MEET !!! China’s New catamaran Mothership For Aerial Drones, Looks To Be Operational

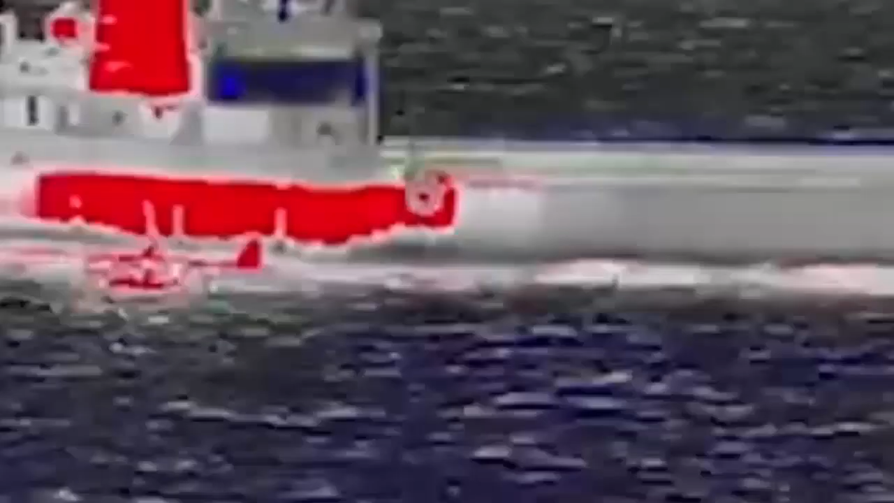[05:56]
along with other kinds of aerial threats during drills, and do so across a broad area.
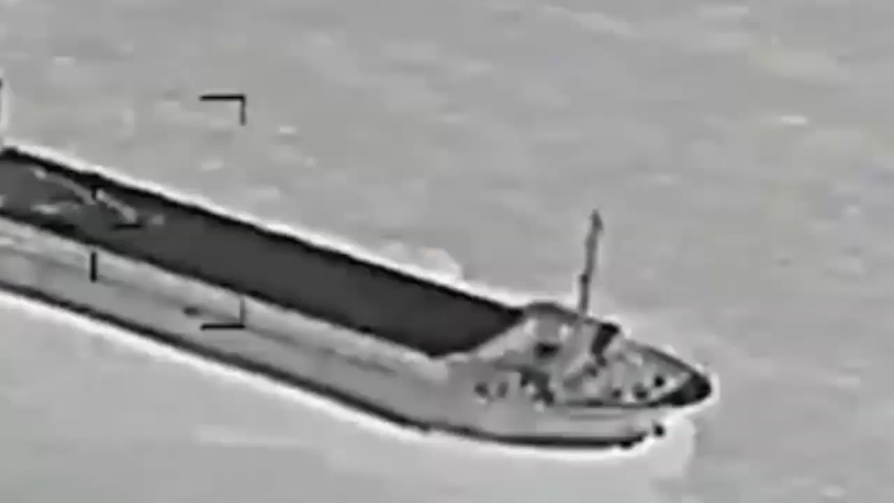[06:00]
The large open decks on the ship in front of and behind the superstructure might provide room for the addition of other capabilities.